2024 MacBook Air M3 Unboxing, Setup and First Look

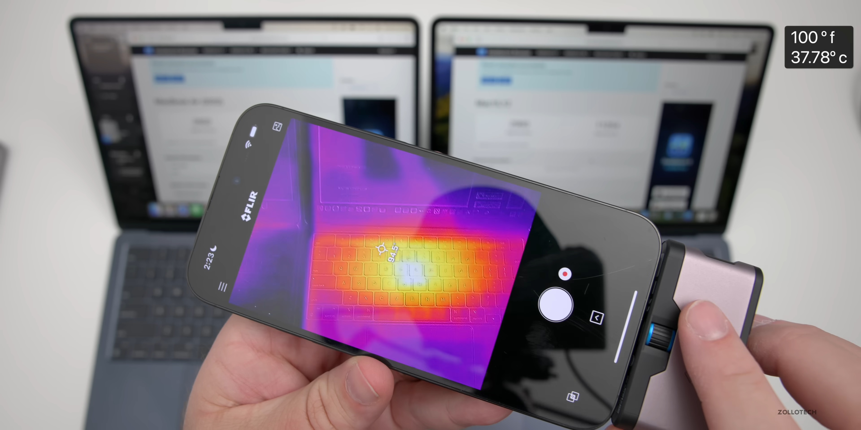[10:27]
point on the m3 we're at 100 degrees fahrenheit on the m2 let's
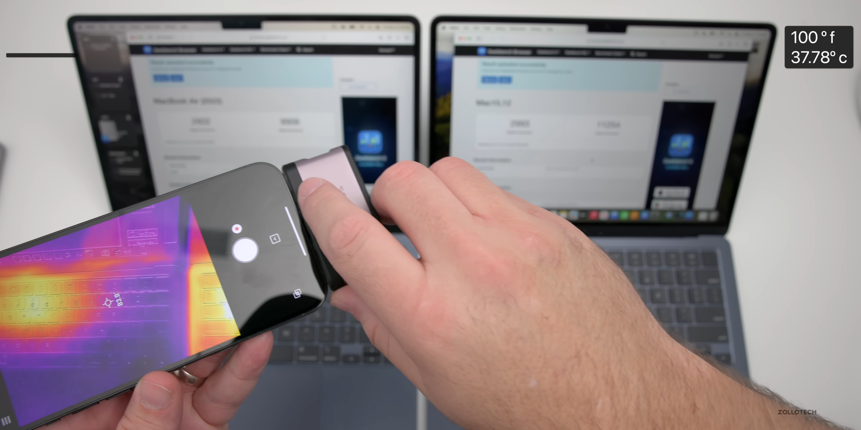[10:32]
go to the hottest point over here we're again around 90 degrees fahrenheit so about a 10 degree difference and again i'll convert those up here if you haven't seen those already but that gives you an idea that the m3